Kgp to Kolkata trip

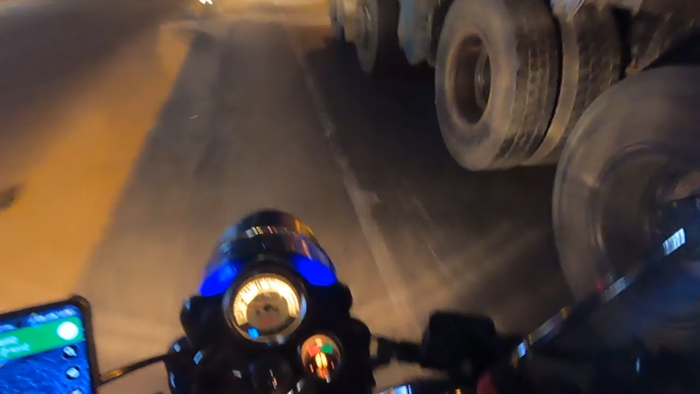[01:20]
अरे मेरे भाई ऐसा ऐसा ऐसा करके जाएगा भाई। ये देखो हम अपने
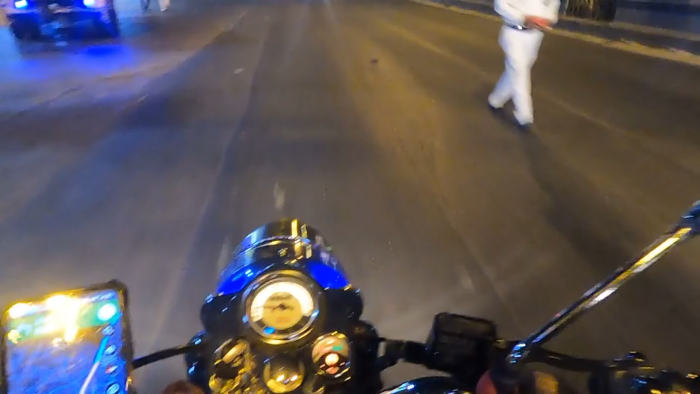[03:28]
तो आगे भी सिग्नल डाउन है इसीलिए, ऐसे तो कोई नहीं बुलाएगा भाई।
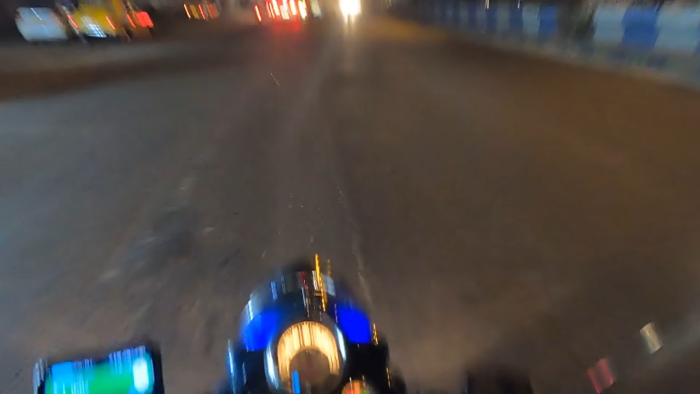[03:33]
और एक सिग्नल गिराया है, दो दो सिग्नल गिराया भाई।
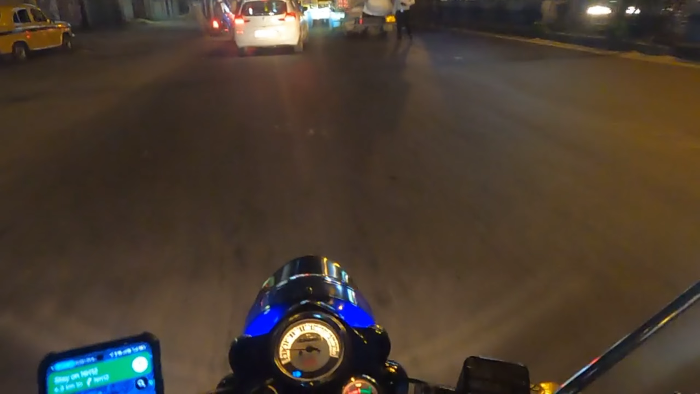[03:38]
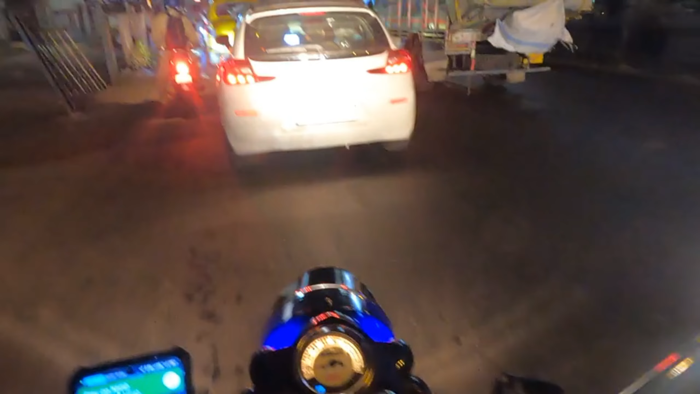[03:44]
ओके, पंद्रह सिग्नल डाउन, सब कंजेस्टेड आज। हाँ जो रिकॉर्डिंग अच्छा होगा नहीं लग रहा छपनी। ओके,
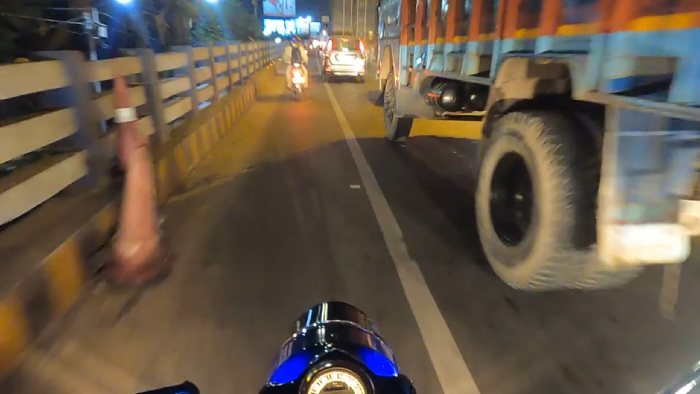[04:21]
विद्यासागर से तो ब्रिज तक रिकॉर्डिंग हो जाए वही मेरा टारगेट है, बात बंद हो जाए कोई प्रॉब्लम नहीं।
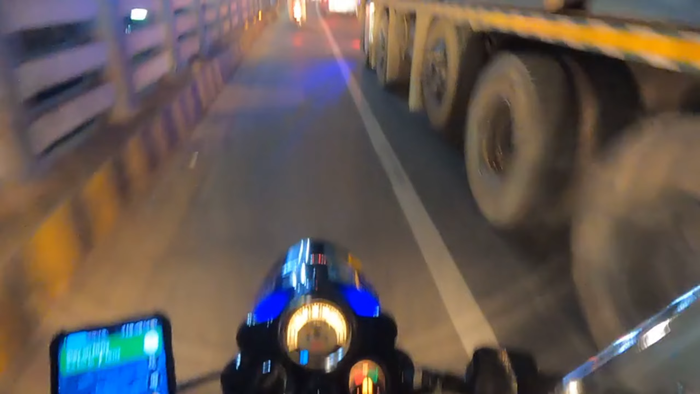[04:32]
वहाँ तक पहुँचूंगा कि नहीं पहुँचूंगा सही टाइम पे। और इतना थोड़ा भी जैम, वहाँ पे कलकत्ता का ट्रैफिक यू नो मोर वर्स्ट देन बेंगलुरु। अरे भाई साहब को क्या आ गया भाई, रुकना आ गया, ये प्लेस में रुकेगा तो भाई पीछे से स्ट्राइक मिलेगा।
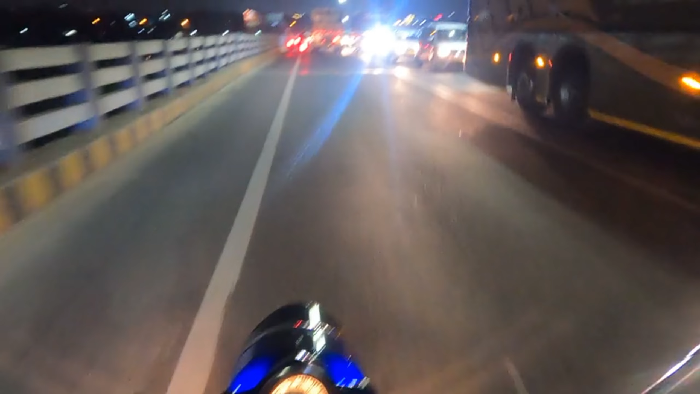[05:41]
तो दिस इज गंगा हुगली नदी से पार हो रहा हूँ मैं,
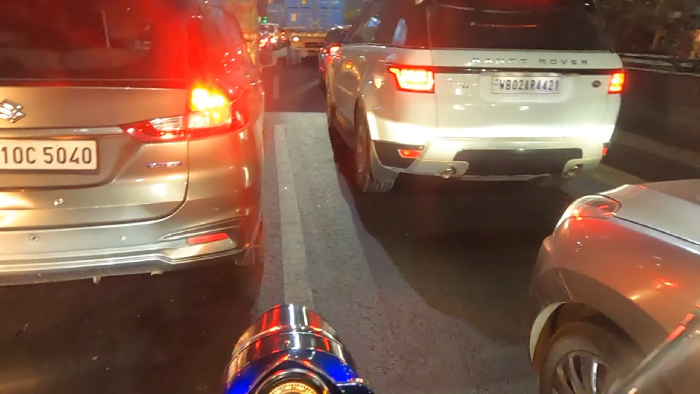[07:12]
जैम में फंस गया मैं यार,
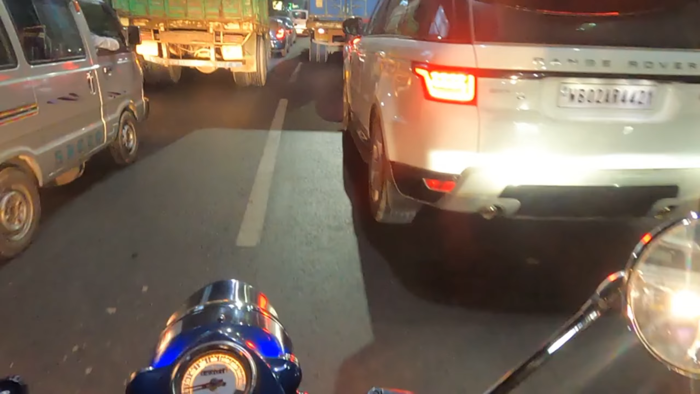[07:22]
कलकत्ता का जाम भाई। हम लोग कलकत्ता बोलते हैं ब्रिटिश टाइम से, कलकत्ता कलकत्ता कोलकाता नहीं, कलकत्ता,
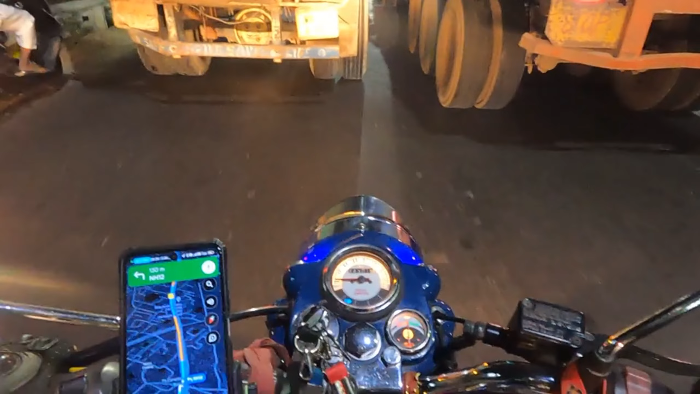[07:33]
यू डोंट से कोलकाता जैसे कलकत्ता, कलकत्ता भी आ गए भाई कलकत्तिया वाला।
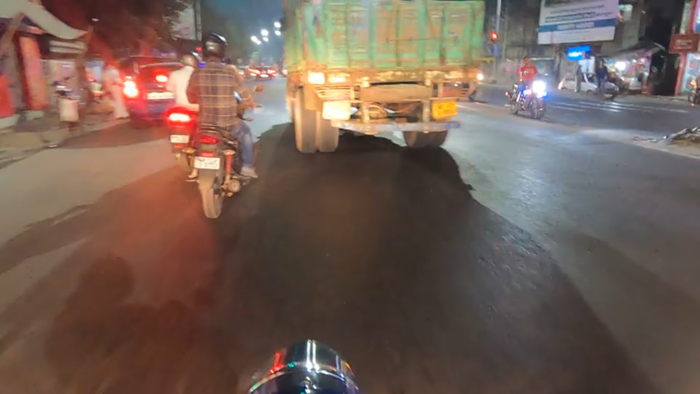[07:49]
ये सिग्नल हमेशा आने का भाई, एंड अपने पर ट्रक को काटना पड़ेगा, ट्रक ऐसा ले जा रहा भाई, भाग कर रोड है क्या भाई, साइड पे
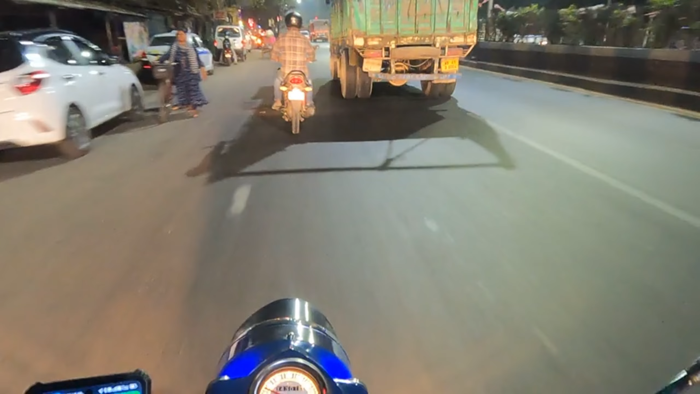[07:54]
दाहिने से भी नहीं जा रहा, बाएं से भी नहीं जा रहा, चाहो तो दिखा दूंगा कमान, लेकिन कंजेस्टेड रोड है ना, कमान नहीं दिखाना, लिमिट में रहना, मैं चाहूँ तो काट काट के ले सकता लेकिन
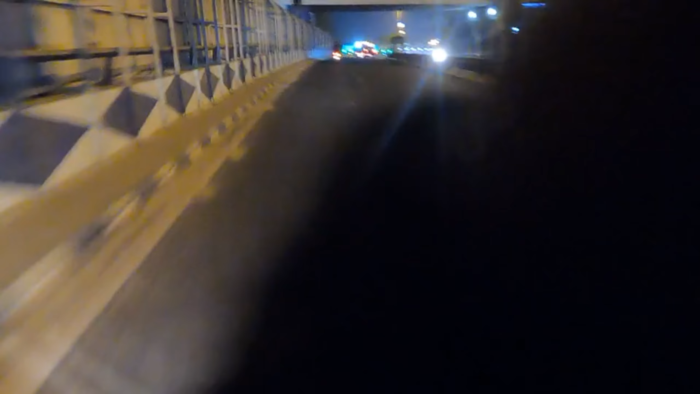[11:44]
यस रिकॉर्डिंग इज गोइंग ऑन गुड मैन। विद्या सागर सेतु हम एंट्री कर रहे हैं वी आर एंट्रिंग विद्या सागर सेतु ब्रिज नंबर 2 विच इज द फाइनेस्ट ब्रिज ऑफ कोलकाता एंड दिस इज कैप्चर
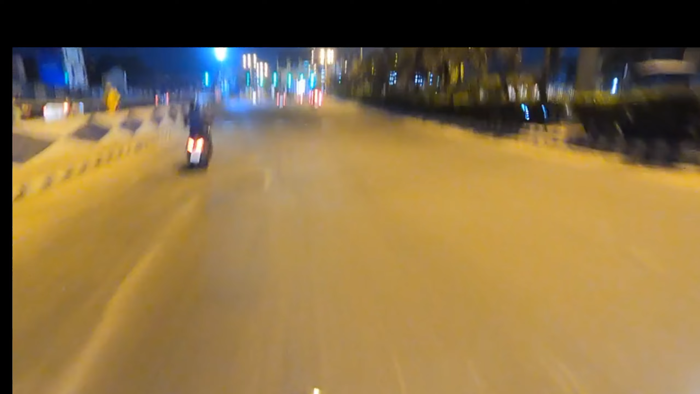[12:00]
यहाँ जगह नहीं है यहाँ ओह माय गॉड ओके ओके ओके स्लो डाउन Okay, no place for this. Good guys.
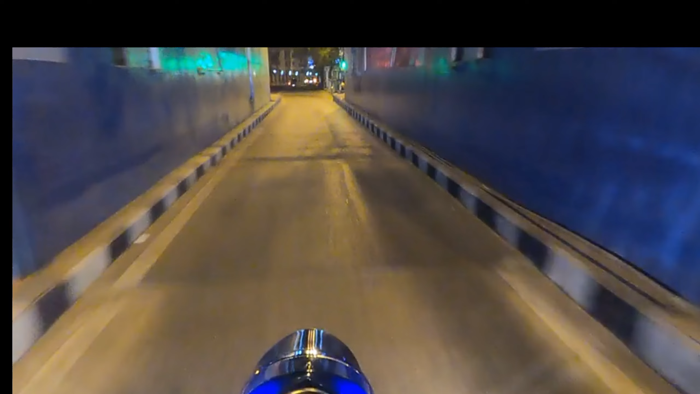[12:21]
Let's go. We have entered going the Vidya Sagar Setu Bridge. One of the finest of all. The Kolkata Pride. Okay.